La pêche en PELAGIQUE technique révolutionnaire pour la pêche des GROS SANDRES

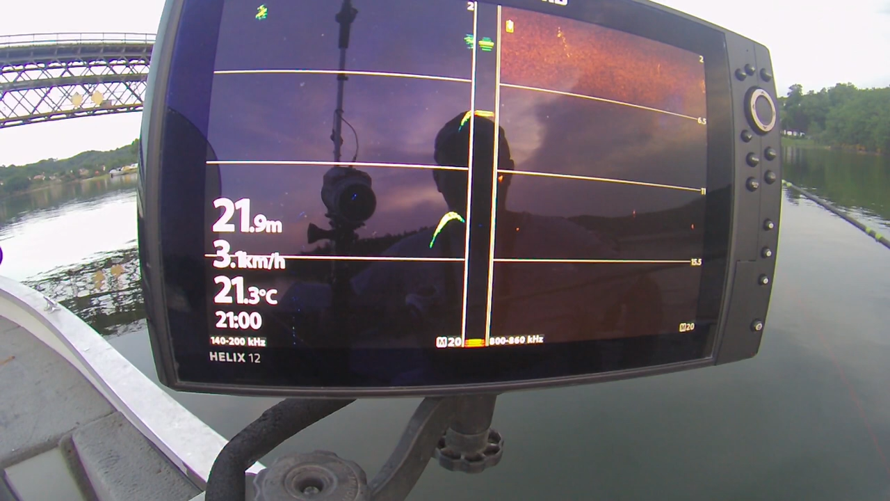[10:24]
On screen: depth 21.9 m, water 21.3°C, speed 3.1 km/h
en haut vers 6 mètres, 2 échos suspendus. Plus bas, un écho plus gros, je décide donc de pêcher l'écho du bas. Ce qui va se passer, c'est que à la descente du leurre, 2 échos suspendus à 6 mètres, je prendrai chasse le leurre qui descend dès que je vais bloquer. Un des deux va mordre dans le leurre. Ou l'écho. Ou l'écho du bas. Il est énorme.
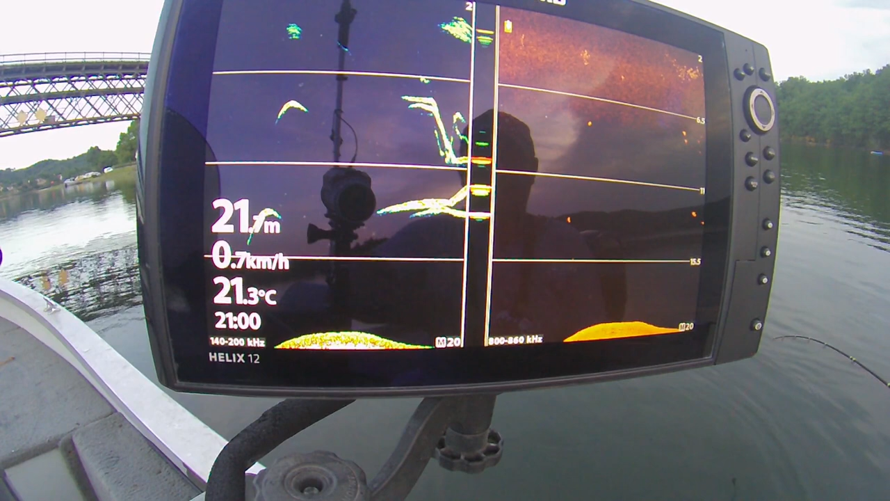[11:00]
On screen: water 21.3°C, speed 0.7 km/h
Il m'a pris un des... Putain! Qu'est-ce que c'est que ce bordel? Il m'a pris un descendant.
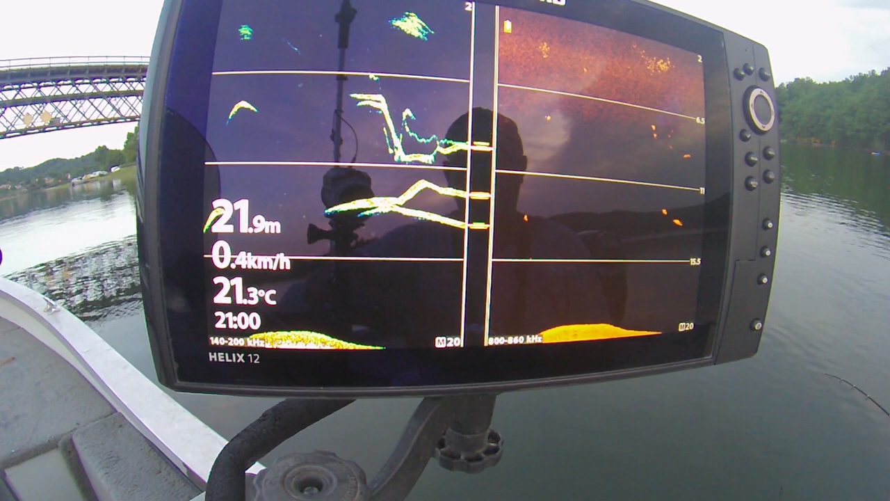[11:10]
On screen: depth 21.9 m, water 21.3°C, speed 0.4 km/h
J'ai jamais vu ça, il m'a pris un descendant. Une descente. Oh putain, loupé encore! Qu'est-ce que c'est que ce bordel là?
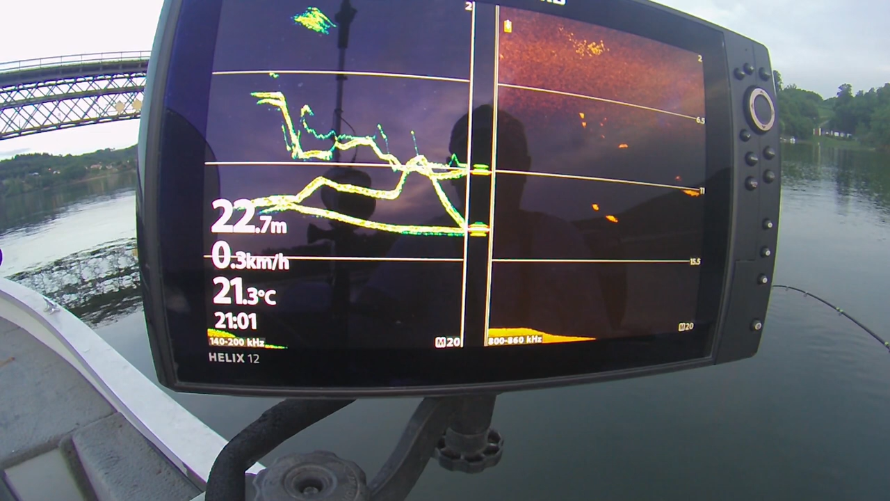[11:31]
On screen: depth 22.7 m, water 21.3°C, speed 0.3 km/h
Il m'a pris la descente.
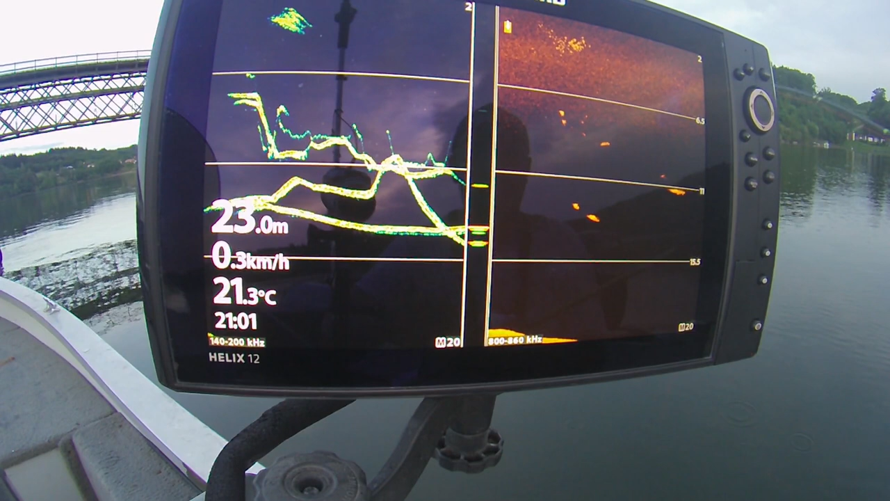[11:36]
On screen: depth 23.0 m, water 21.3°C, speed 0.3 km/h
J'ai jamais vu ça.
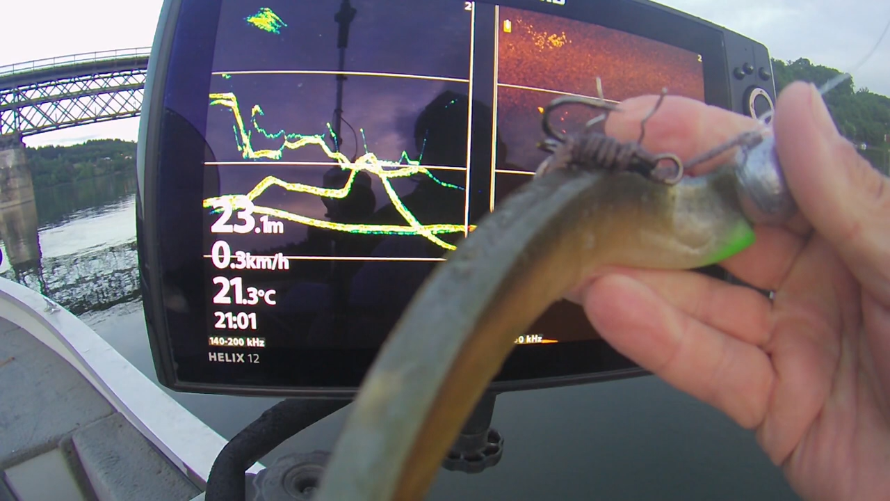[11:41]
On screen: depth 23.1 m, water 21.3°C, speed 0.3 km/h
Il est venu chercher le leurre en bas. Oh. Truc de fou.
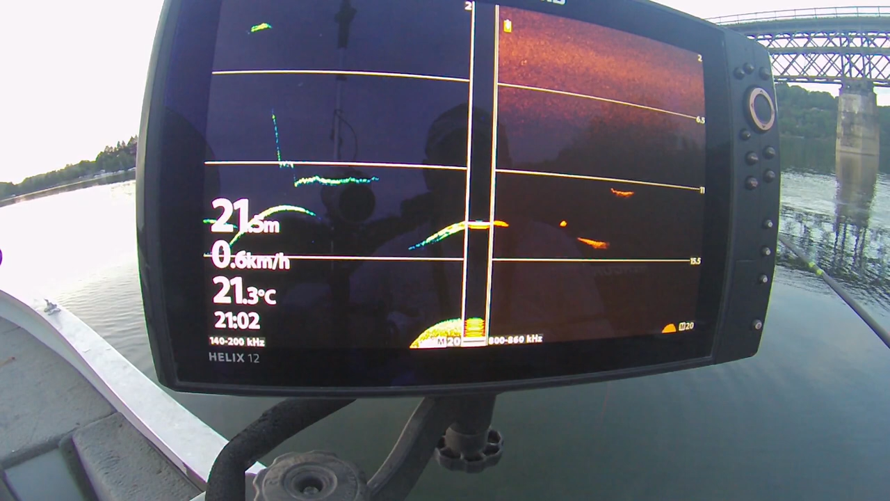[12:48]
On screen: water 21.3°C, speed 0.6 km/h
Qu'est-ce que c'est que ça? C'est énorme. Ça monte. Attention.